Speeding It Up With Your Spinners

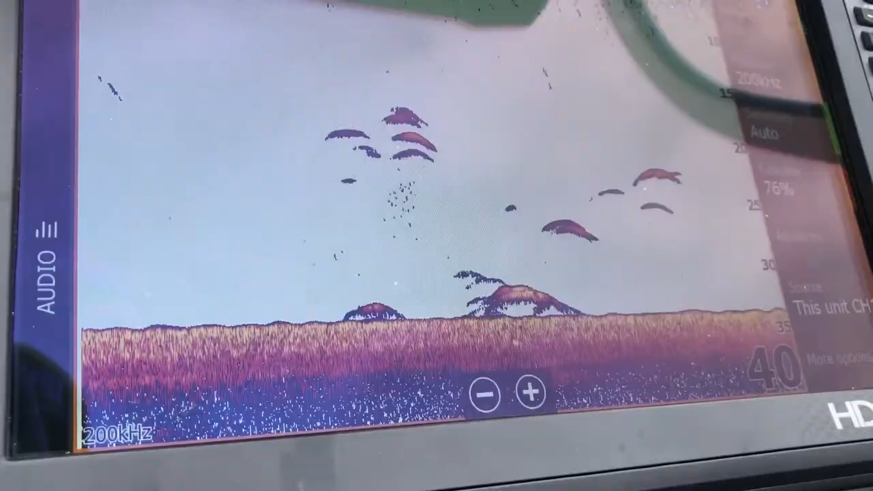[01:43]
So right now we're just kind of out in the middle of nowhere and all these fish are scattered around in this mud. And Little Joe with a crawler harness on it.